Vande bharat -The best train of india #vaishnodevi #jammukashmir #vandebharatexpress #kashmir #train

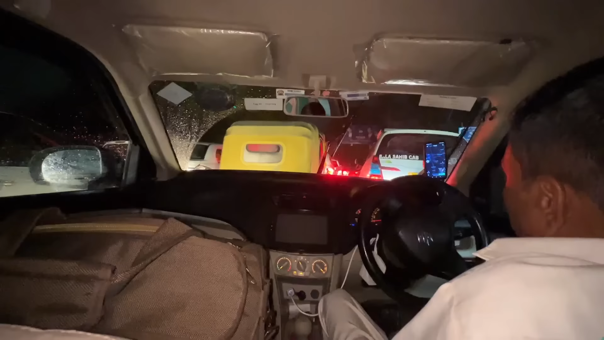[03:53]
� है जाम अपने को स्टेशन के जस्ट बाहर अब पता नहीं कितना लंबा जाम है और यह मूव ही नहीं हो रहा है बिल्कुल प्रॉब्लम यह है कि अट-लीस चलता रहे साथ-साथ वह भी नहीं हो रहा है
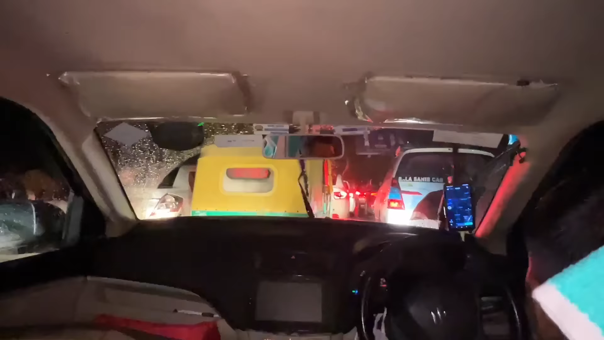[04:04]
पर अब कोई आप्शन भी नहीं है अभी यह वेटी करना पड़ेगा � कि यह जाम बहुत ज्यादा है तो हम तो यह उतर रहे हैं पैदली पैदली जाते हैं एक मिदी पकड़ो